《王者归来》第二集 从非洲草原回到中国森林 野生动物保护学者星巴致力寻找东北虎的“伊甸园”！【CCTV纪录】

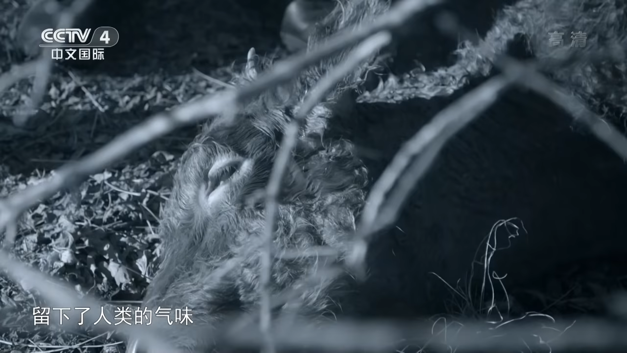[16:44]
按照常理，老虎一定会闻到，并且意识到危险迫近，放弃猎物。但这只虎并没有这么做。
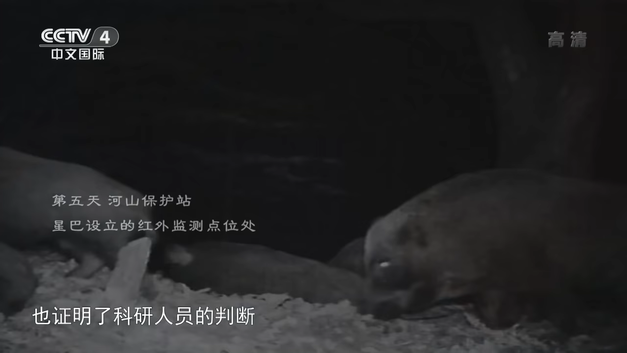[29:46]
我们发现野猪、狍子